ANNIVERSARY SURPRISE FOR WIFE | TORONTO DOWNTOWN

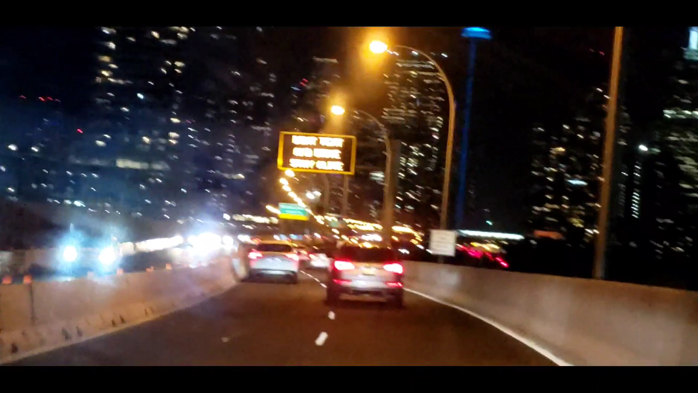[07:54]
ओके गाइस, सो वो जो ब्लू टावर दिख रहा है आपको, ब्लू लाइट दिख रही है, वो है सीएन टावर.